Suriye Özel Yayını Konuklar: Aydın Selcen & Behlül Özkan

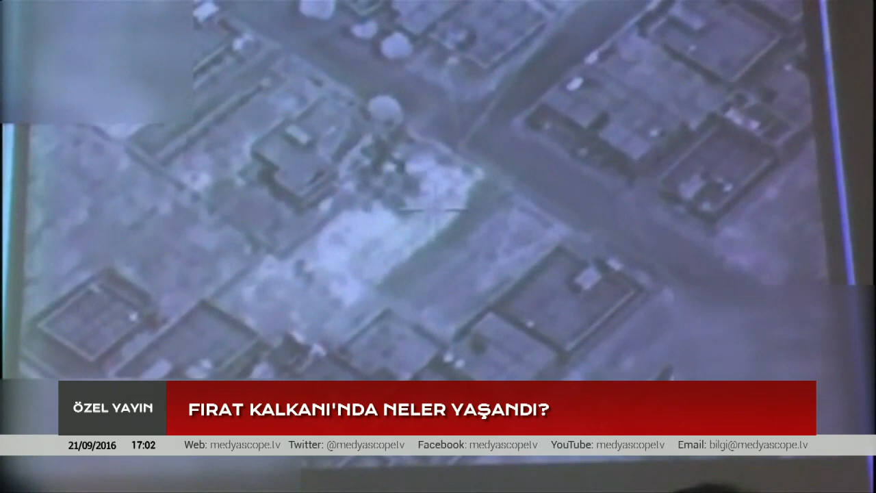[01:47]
Türk Silahlı Kuvvetleri, sivillerin yaşamını yitirdiğini kabul etmezken hava saldırılarında 25 PYD'nin öldürüldüğünü açıkladı.